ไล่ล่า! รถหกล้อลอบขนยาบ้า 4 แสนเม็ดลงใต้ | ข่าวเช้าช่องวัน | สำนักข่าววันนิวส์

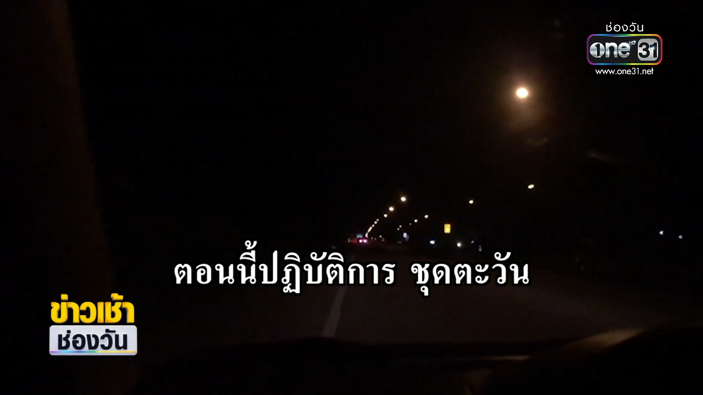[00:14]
แม็ตรครับตอนนี้ปฏิบัติการชุดตวันใล่ติดตามขatteringวนการ คำชัดจานติดหลัมแก่งจากติดมาส่งในเพื่อนที่ภาพได้ตอนนี้เราติดตามรถต้องสงสัยโอเค